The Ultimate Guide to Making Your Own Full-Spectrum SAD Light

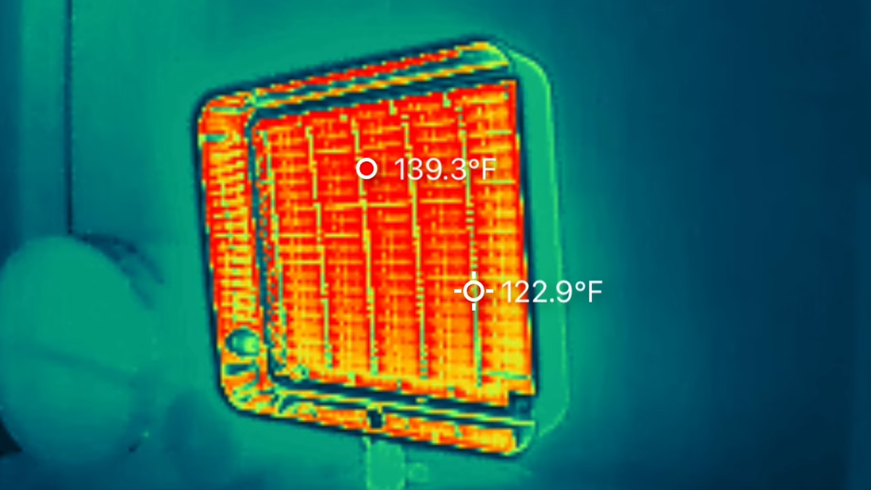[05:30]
On screen: spot 122.9°F
led strip got up to 140 degrees versus the 107 degrees that